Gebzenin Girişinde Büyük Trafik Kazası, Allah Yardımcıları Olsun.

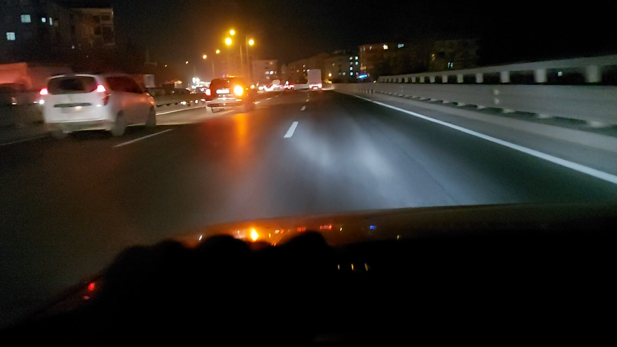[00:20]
Anladığım kadarıyla şu ayarda bir kamyonet ters yatmış arkadaşlar Daha yeni olmuş arkadaşlar daha yeni insanlar daha yeni yardıma koşuyor İstanbul'dan Gebze'ye girerken Gebze şehir merkezine girerken yaşanmış kaza Allah yardımcıları olsun Gerçekten bakın hemen trafikte kendini nüksettirdi Allah yardımcıları olsun